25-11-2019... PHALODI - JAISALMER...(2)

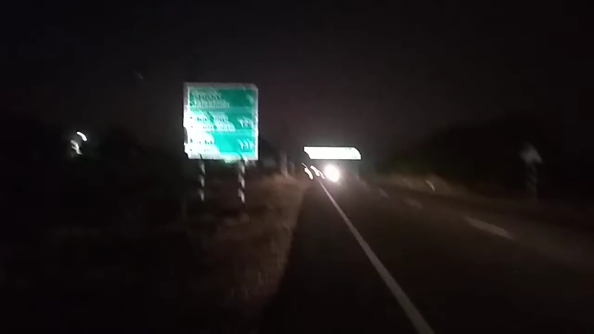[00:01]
I am just approaching Jaisalmer city, 5 km away from here.